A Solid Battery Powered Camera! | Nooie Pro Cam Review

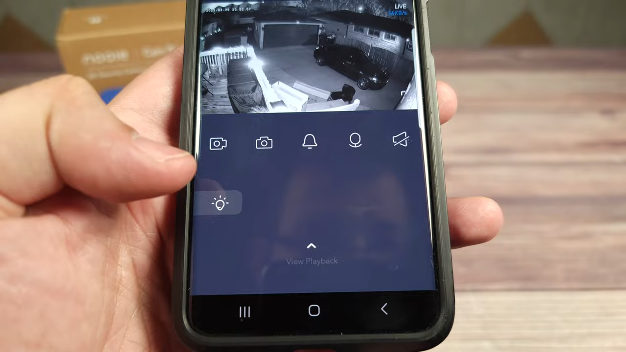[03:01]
coming down here you could record the video take a snapshot set an alarm
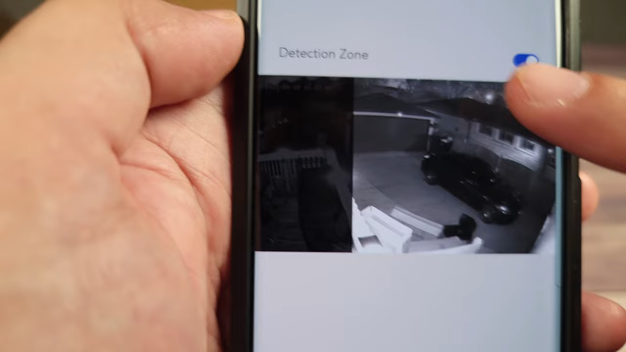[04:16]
sees something in this area and it's going to ignore this over here then coming over here you have your storage
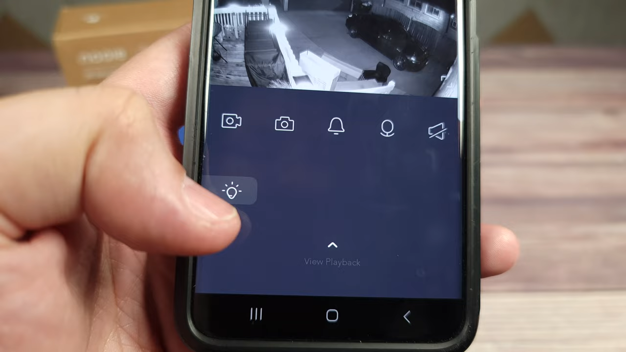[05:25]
here you have the button that'll trigger on the light for the camera it'll automatically get triggered or you could turn it